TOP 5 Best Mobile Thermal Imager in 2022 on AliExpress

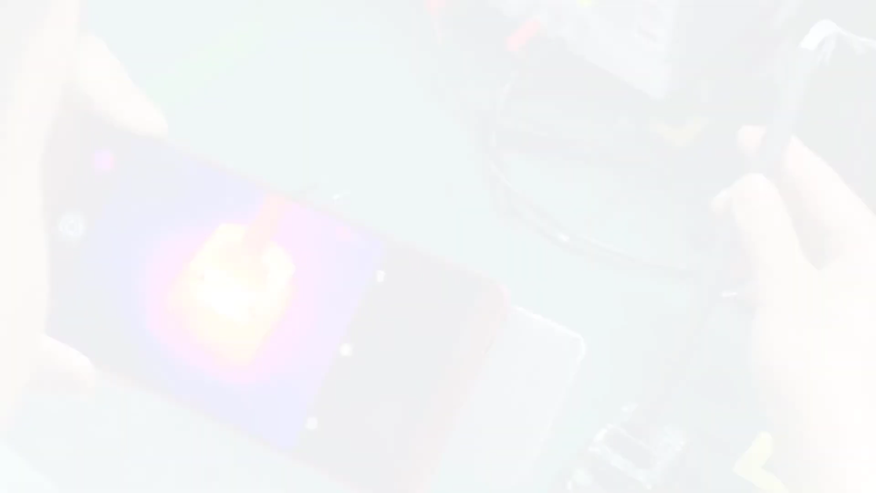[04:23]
Infra-red heat images can be used for a variety of applications, including locating temperature differences between materials, monitoring the effectiveness of insulation, detecting the presence of water and many other uses.
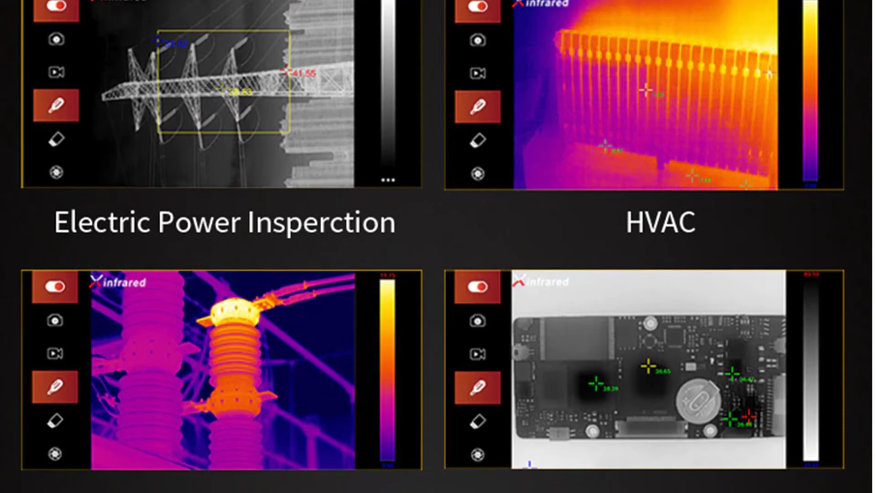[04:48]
the Infra-T3's can help you find air leaks, hot cold spots, electrical problems, plumbing and gas problems, water leaks, and more.
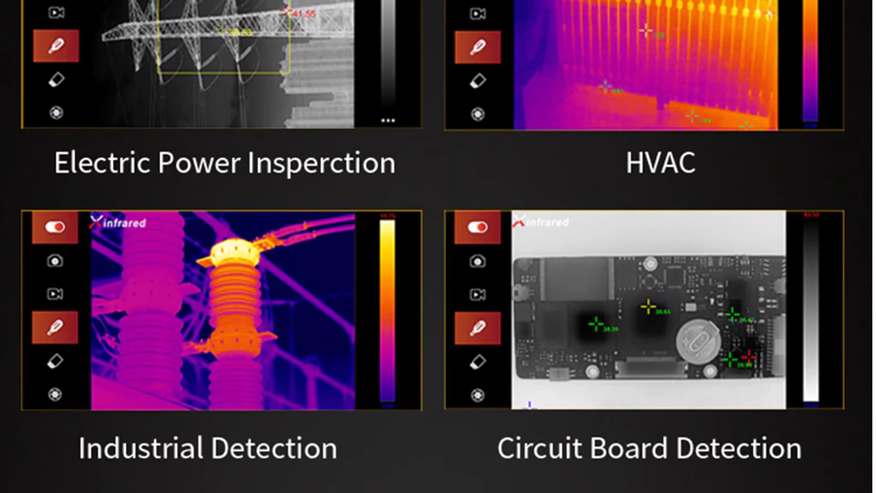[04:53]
Pair the T3's with our free infrared heat camera app, which offers additional features such as the ability to share your temperature images with friends and family,
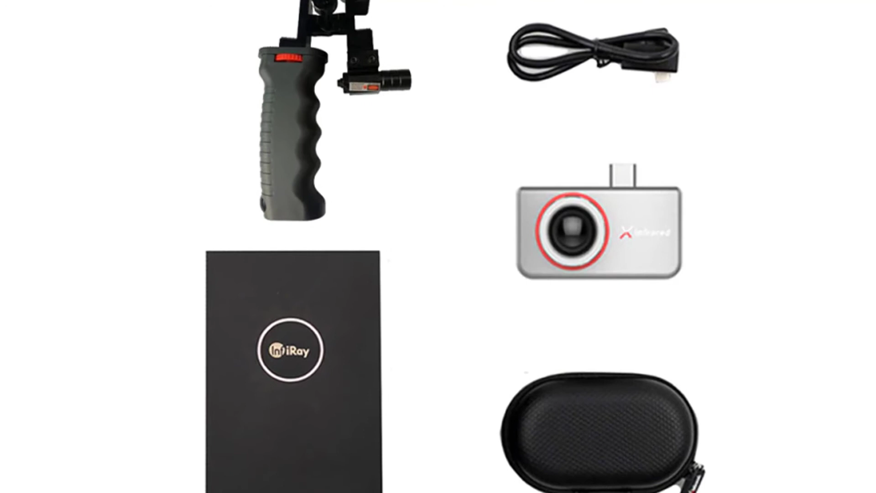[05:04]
or add annotation on your images to indicate pipe locations, air leaks or other important information. This thermal imaging camera is designed for use by both the professional and amateur user.
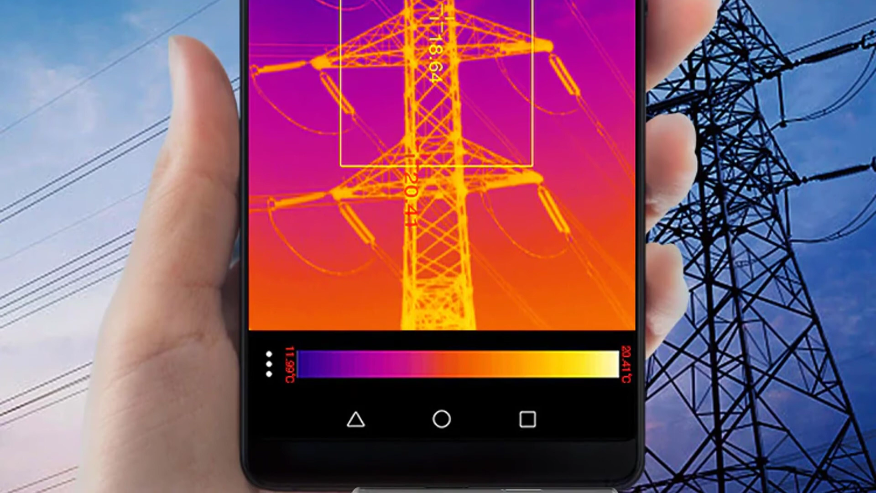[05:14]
It is also compatible with most smartphones and tablets and can be used to view the surrounding areas even in the dark.
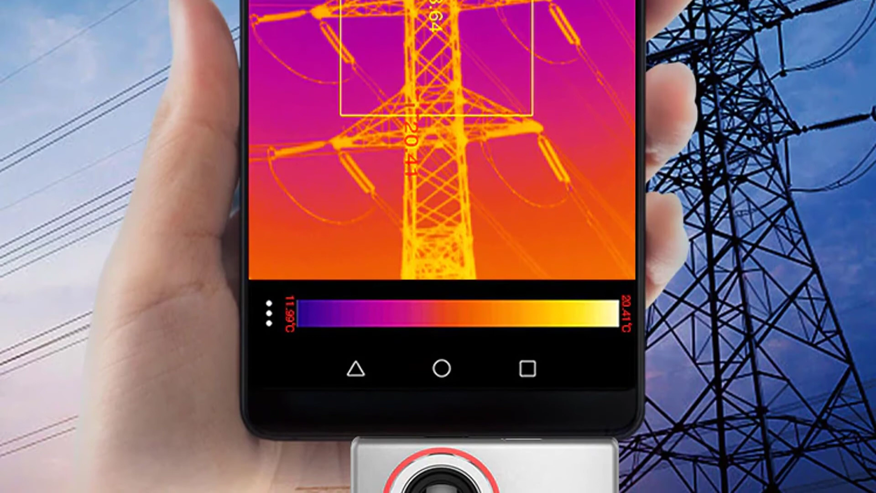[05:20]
Number 1.
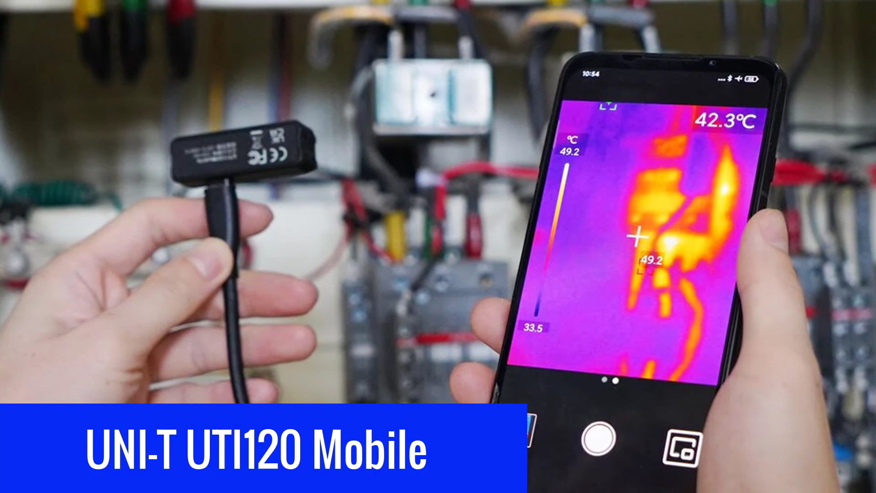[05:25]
On screen: scale top 49.2°C, scale bottom 33.5°C
Unity UTI 120 Mobile Thermal Imager Unity UTI 120 is a professional industrial thermal imager used for detecting heat loss, industrial maintenance and pipe inspections.